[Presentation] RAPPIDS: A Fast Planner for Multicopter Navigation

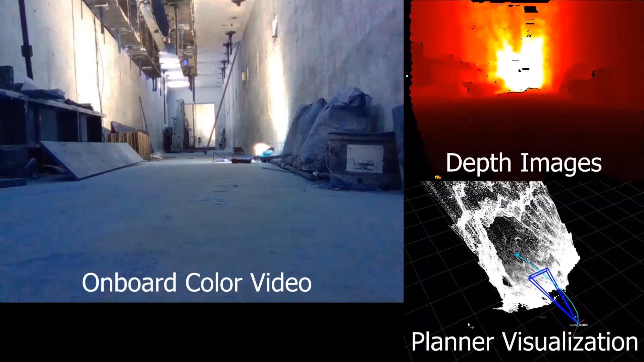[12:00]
On the left, we see video recorded by color camera. On the top right, we're showing depth images captured by the depth camera that we send to our planner. And on the bottom right, we see a point cloud visualization of the depth image combined with a
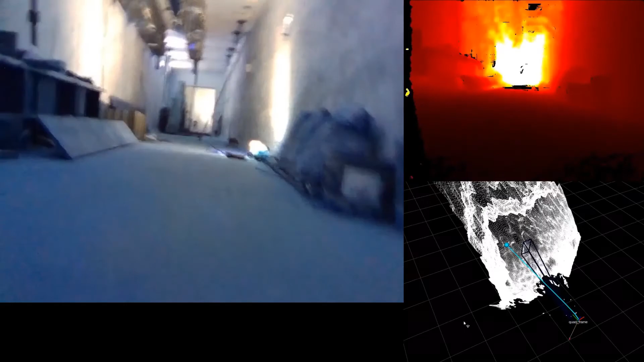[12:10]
rendering of the generated pyramids and the trajectory the vehicle is currently tracking. For each 30 millisecond planning stage where a collision-free trajectory was found, about 2,000 candidate trajectories and 3 pyramids were generated on average.
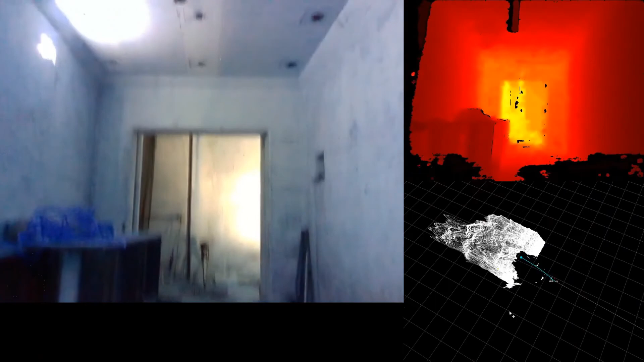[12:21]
The planner was able to find at least one collision-free trajectory in 35 percent of the depth images captured.
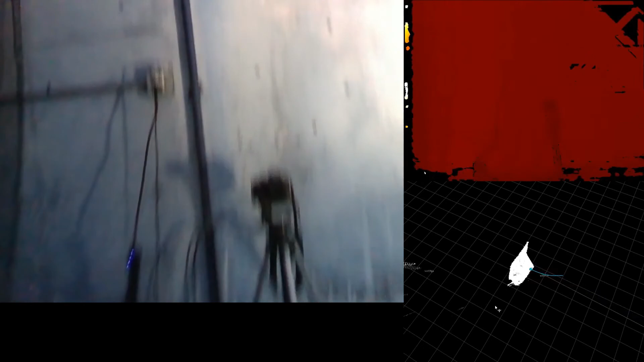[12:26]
The vehicle traveled roughly 30 meters in 43 seconds,
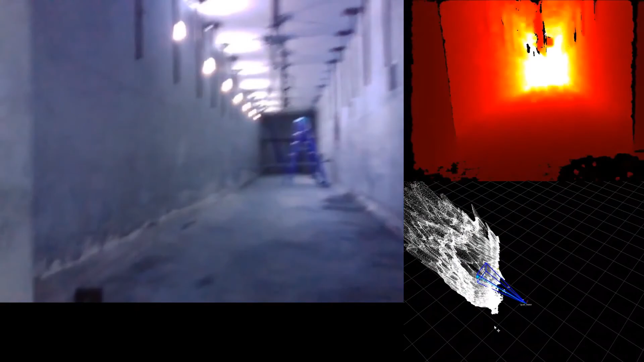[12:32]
attaining a maximum speed of 2.6 meters per second.